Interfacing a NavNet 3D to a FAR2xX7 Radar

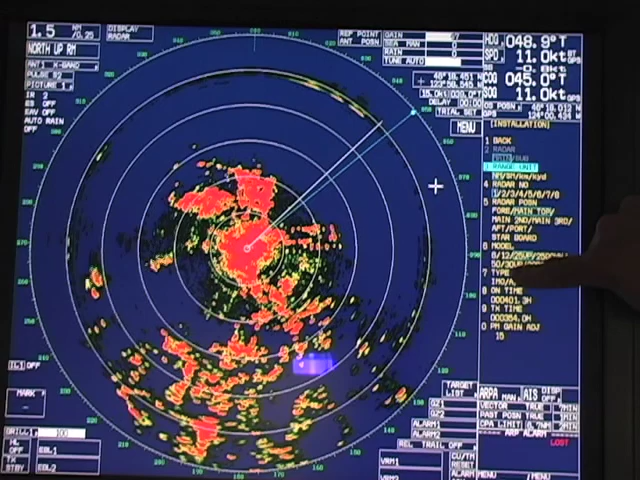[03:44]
Once you do that, that kind of enables the installation mode. So what I'm going to do is, after I've done that, I'm going to go ahead and click on installation. Now, it's very important that you have item number seven, which is the type set to C mode. That's the non-IMO mode. And that'll make sure that it works good with the NavNet 3D.
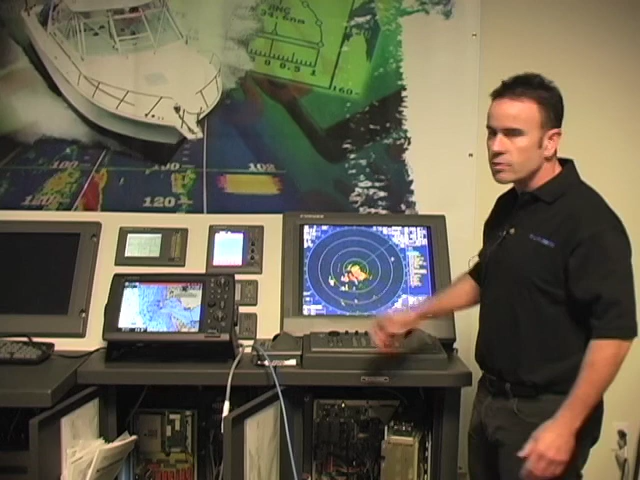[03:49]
So that's one thing you'll want to check for sure. Once that's done, you've confirmed your software version and you're sure that you have a heading and position and speed into the X7 radar. And you've gone through all the normal setups of the X7 radar, including heading alignment, the auto-tune initialization, the timing adjustment. You're pretty much set up and ready to go.
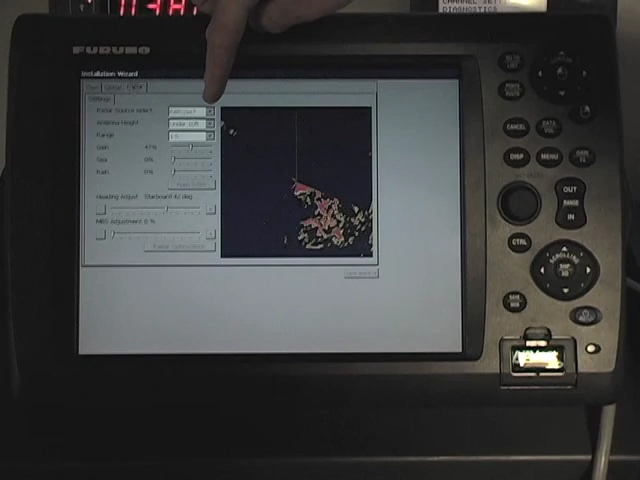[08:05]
One thing to note is the fact that the adjustments here for heading and main bang,
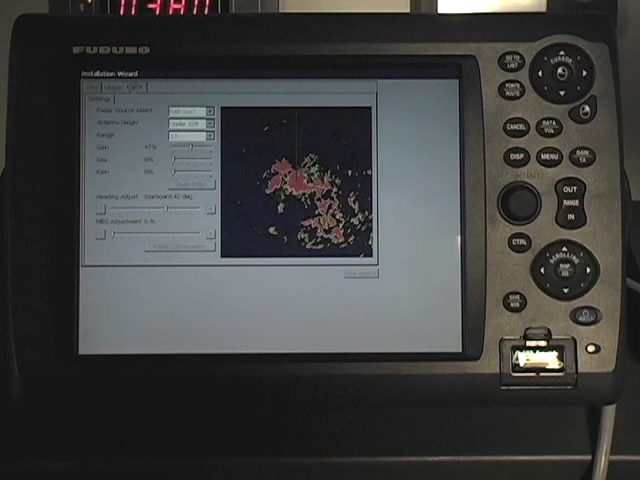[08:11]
you don't need to mess with those because basically all those settings live and exist with the X7 series radar. And we're just passively looking at the Ethernet data for radar and whatnot.
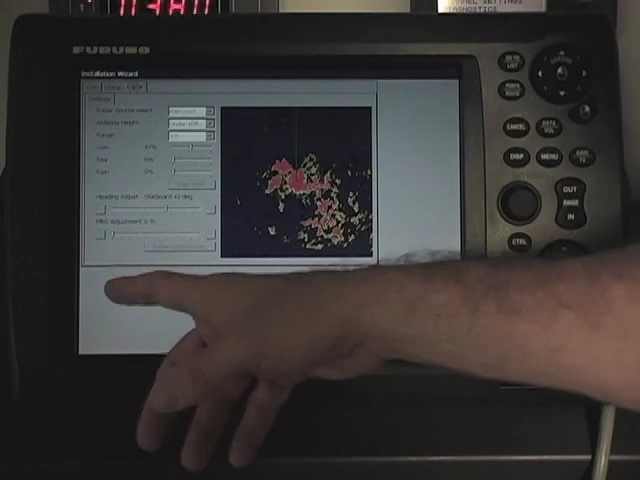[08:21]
So once that's done, you've pretty much, you're going to be good to go with radar targets from the X7.
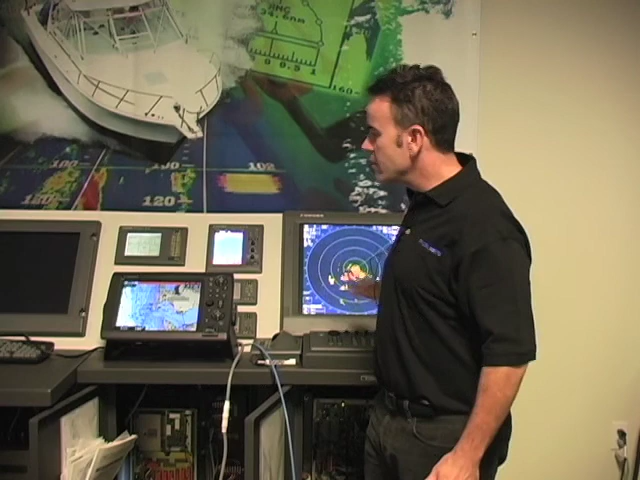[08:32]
Okay, now that we have both our X7 series radar set up as well as our MFD 12, I'll kind of show you what you can get on the MFD 12 from the X7 series radar. It's actually quite cool. Right now we're just looking at the standalone chart presentation,
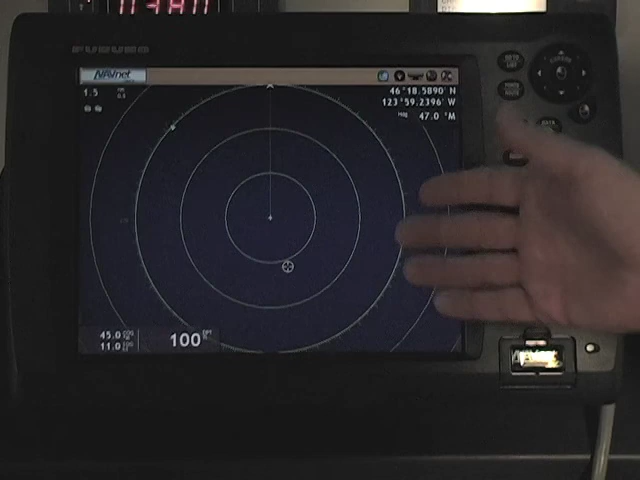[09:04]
Obviously, you've got right here, right here, right here, right here, right here, right here. Radar targets from the X7 here.
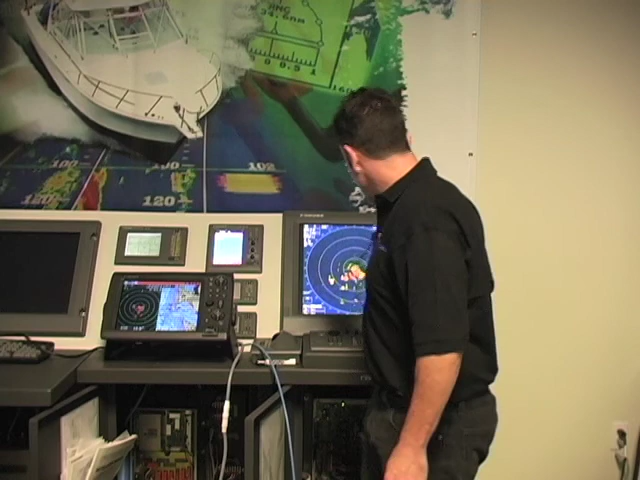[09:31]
And just note the fact that when you change the range on the X7 series radar, the range is also changing on the MFD 12.
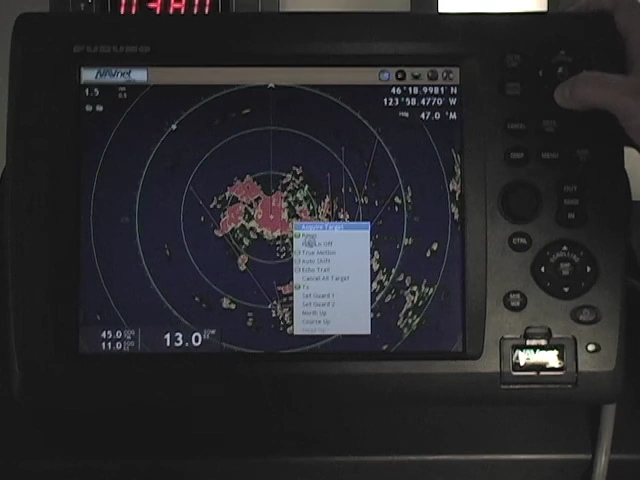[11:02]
The way that you would cancel the targets on the X7, there's a single button called target cancel. If you were to hold it down, they'd all go away. But also on the NavNet 3D, if you just hit the right click button and you go down to cancel all targets, it'll cancel the targets not only on the NavNet 3D but also on the X7 series radar.
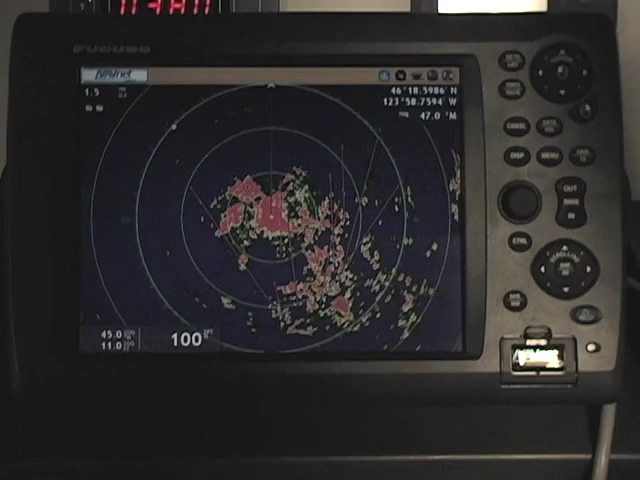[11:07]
So they really do work well together.
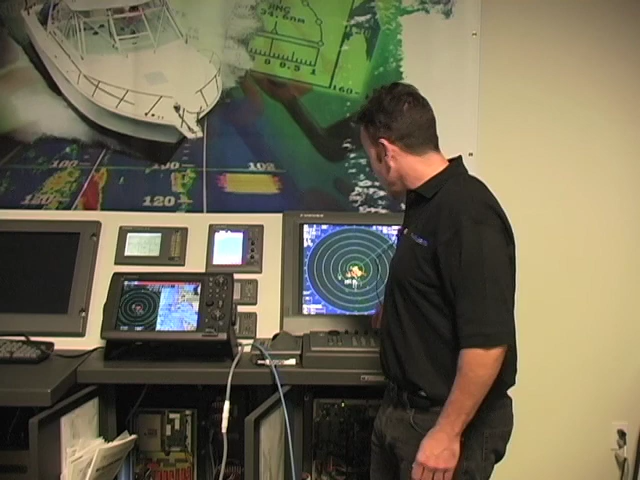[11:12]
And again, another thing to note is the gain and the sea clutter settings. When you change them on the X7, of course they're going to change on the NavNet 3D as well and vice versa. So it's actually a really nice setup and makes for a really inexpensive second station radar solution. One really big advantage that you're going to be able to realize when connecting a NavNet 3D unit to an X7 radar is the fact that you can overlay the radar targets coming from the X7 radar right on top of the chart in NavNet 3D very easily.